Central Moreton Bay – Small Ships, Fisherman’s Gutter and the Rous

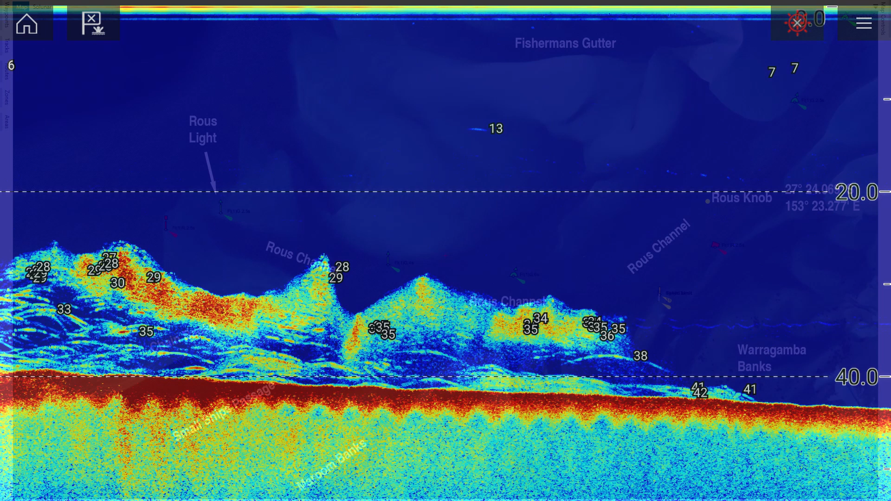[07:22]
For the most part I'd say that the fish up on top of the rouse knob are the smaller ones.
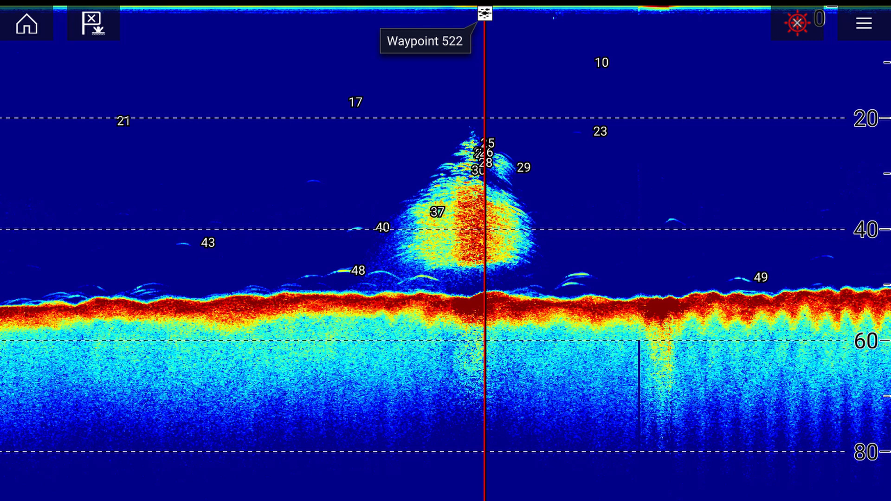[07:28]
I want to fish to drop or surround it. I've found to produce a better fish.